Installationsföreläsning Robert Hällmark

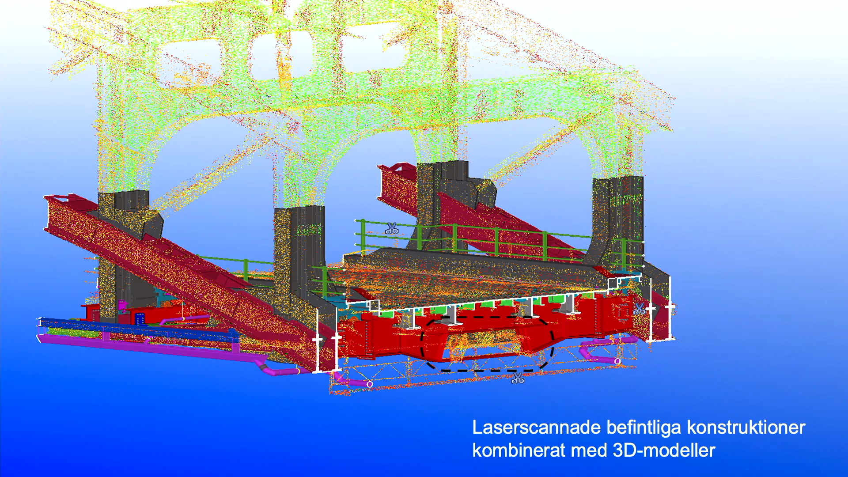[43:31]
som redovisar hur den befintliga konstruktionen faktiskt ser ut och sedan projektera i förhållande till det punktmålet då. I det här fallet i 3D i Tecla. På det här sättet kan man då säkerställa även att man inte får kollisioner. Här var det väldigt tajt i gamla Årstabron mellan en befintlig balk och en ny balk.
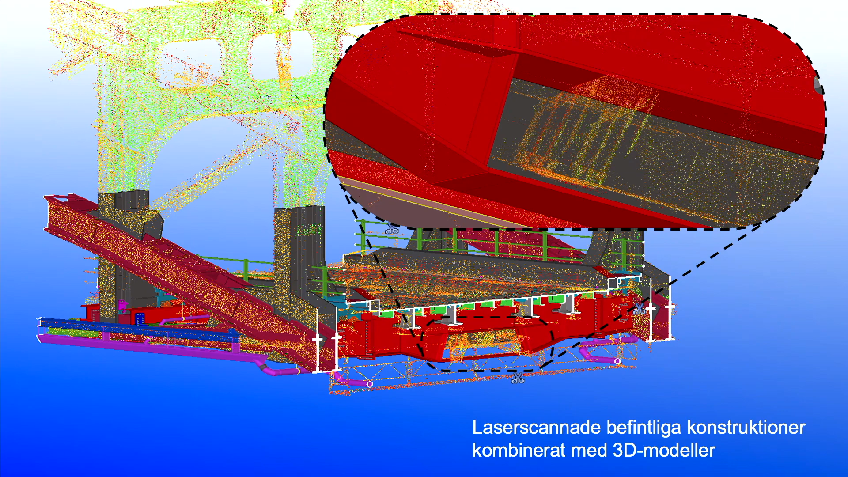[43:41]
Den röd är den nya och punktmålet på punkt molnet utgör den befintliga. Det var bara ett fåtal centimeter spel däremellan, men tack vare att man kunde se det här vid projekteringen och inmätningen.
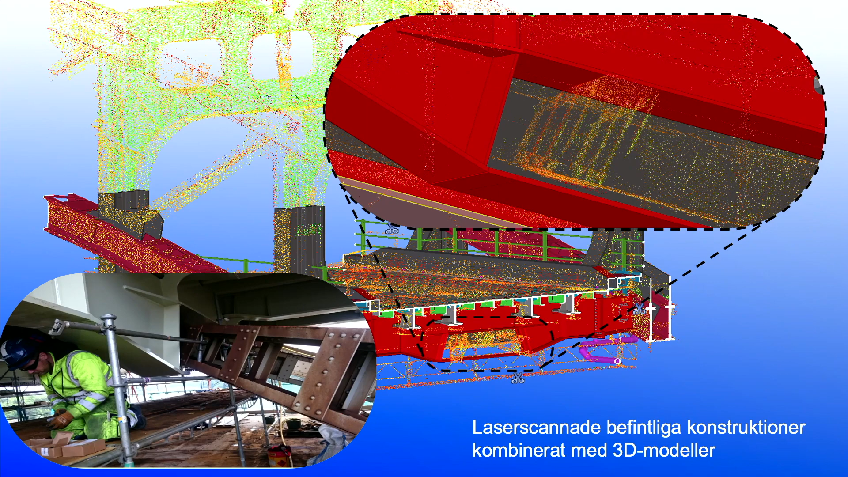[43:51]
Men en punkt molnet så togs man utförare att det gick jättebra också. Men nedre bilden till vänster skenar där den befintliga delen passerar igenom stålbalken. Dock innan under flänsen svetsades dit.